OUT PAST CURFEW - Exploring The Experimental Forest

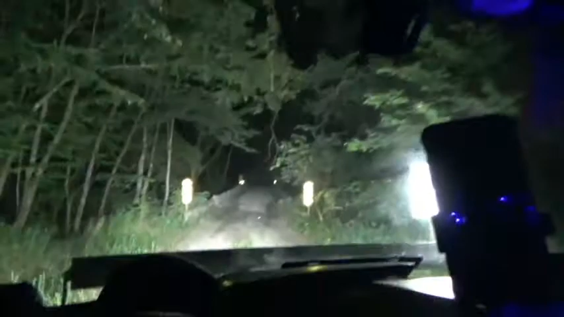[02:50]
With all the storms, it probably was fucking pretty blown